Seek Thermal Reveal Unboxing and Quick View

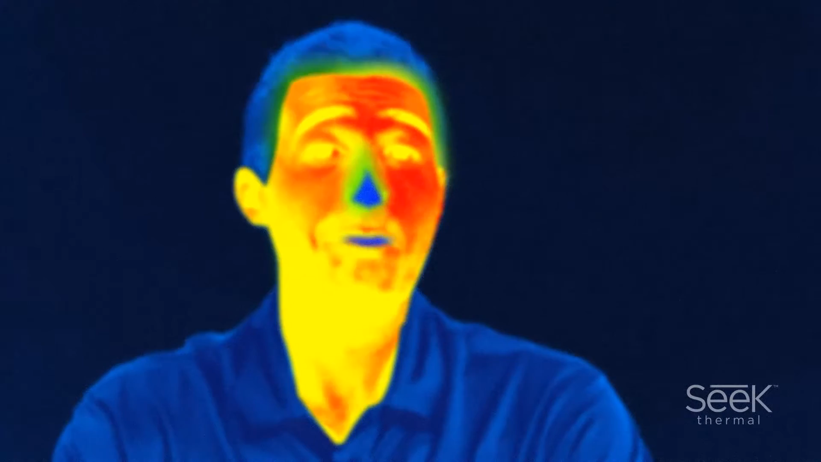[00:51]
It works in pitch black or in bright sun. The level of lighting making no difference to the thermal sensor. In this video, I'll be introducing the SEEK Thermal Reveal.
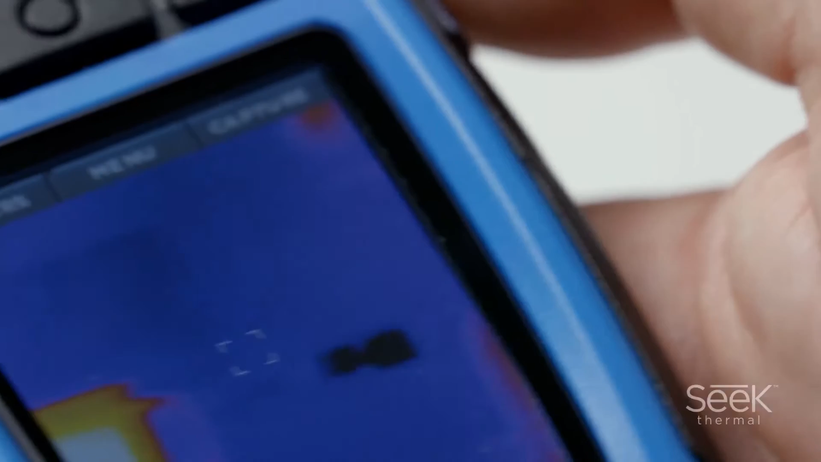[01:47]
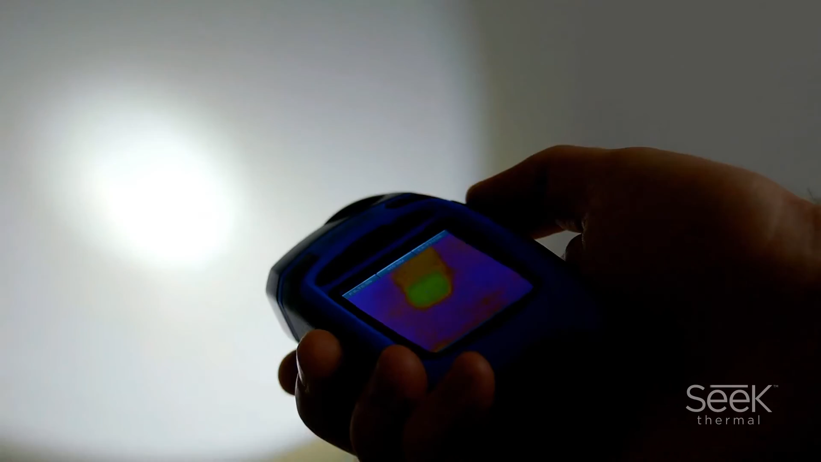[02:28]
Combining these two essential tools into one frees up your hand so that you can concentrate on the task before you.
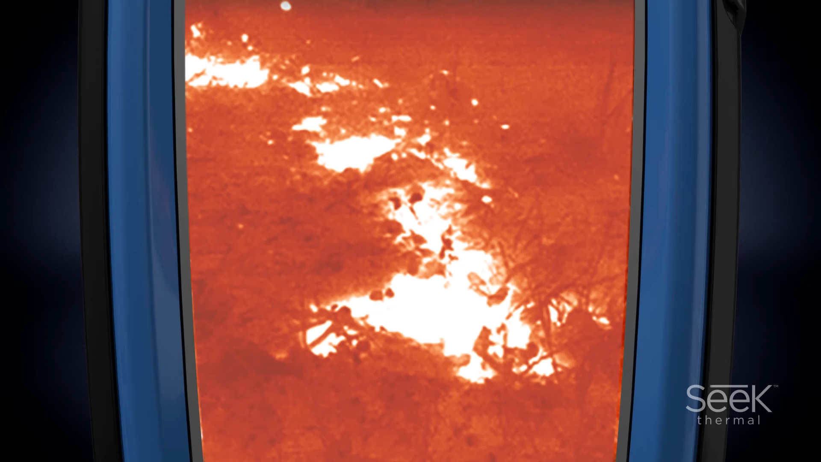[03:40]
It's even incredibly beneficial to boaters as the Reveal is easily used to accurately identify obstacles and people in the water during obscured vision situations.